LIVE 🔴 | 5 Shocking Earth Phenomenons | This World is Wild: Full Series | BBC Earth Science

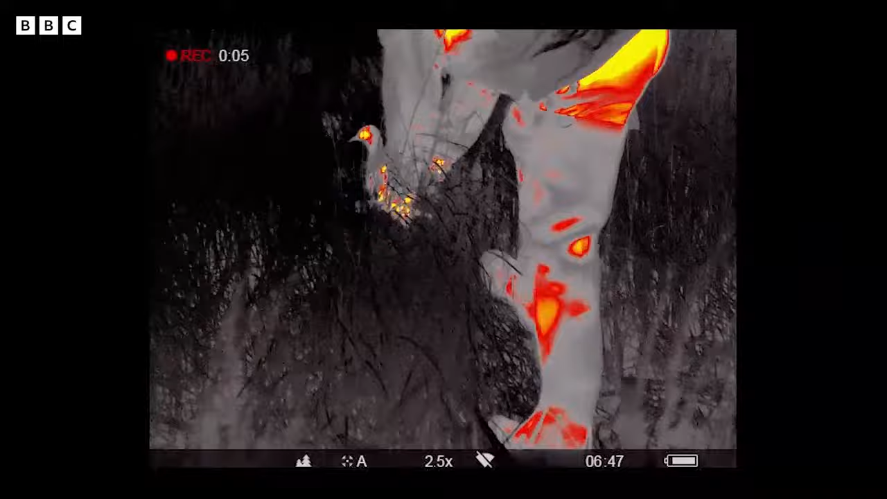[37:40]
but scientists are now genuinely exploring whether animals could be used as early warning signals for natural disasters.
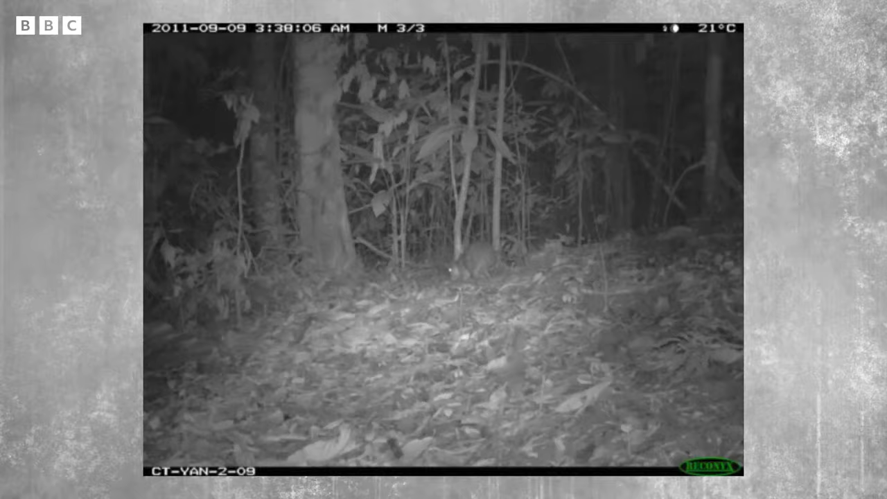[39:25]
Rachel scoured the globe for data sets of animal movements and came across a series of camera traps being used at the Yanachanga National Park in Peru. And bingo.